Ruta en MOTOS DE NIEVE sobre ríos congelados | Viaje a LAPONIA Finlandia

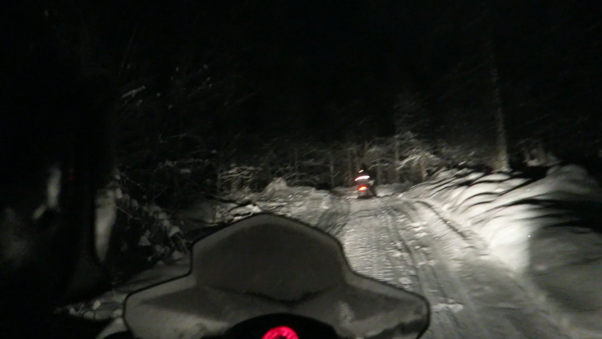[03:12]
Después de eso, pasamos por zonas de bosque, con mucha curva, totalmente lleno de troncos. También fue muy bonito, pero a la vez tenías que tener bastante cuidado. Es más, tenías que reducir la velocidad para permitir que la maniobrabilidad fuera mucho mejor. Y después de eso también había zonas de altibajos en las que yo me acuerdo que tanto cuando conducía como cuando estaba de copiloto, pensaba, no sé cómo puede sostener la moto pese a la pendiente que estamos teniendo,